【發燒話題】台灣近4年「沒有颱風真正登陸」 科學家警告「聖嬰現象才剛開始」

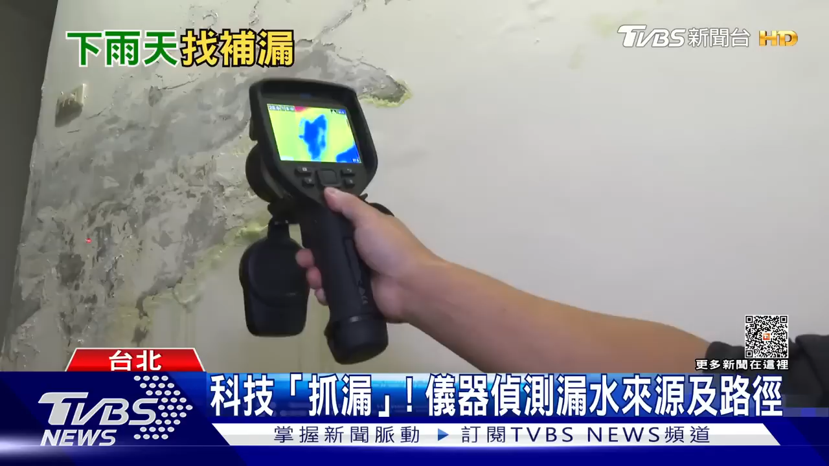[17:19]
好 你像這個藍色顏色越藍顏色越藍越深這個部分代表這個點上的含水率跟濕度是越高了對 那
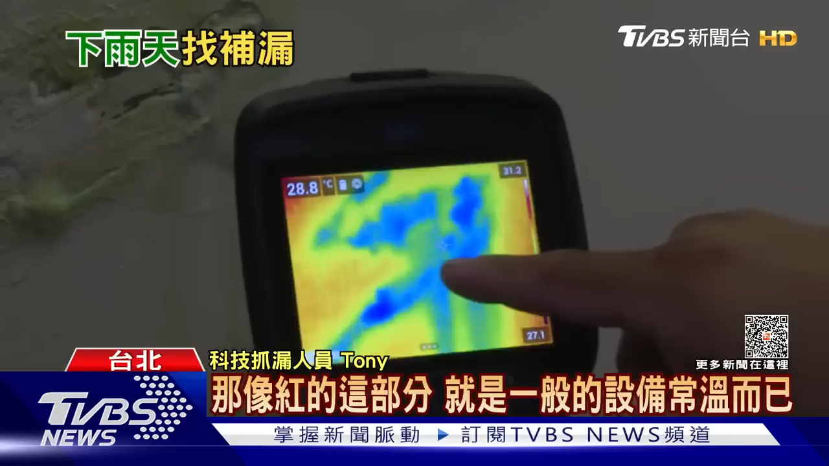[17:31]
On screen: spot 28.8°C
像紅的紅的這部分就是一般的設備常文而已現在跟以前的差別在於我們可以做到眼見為憑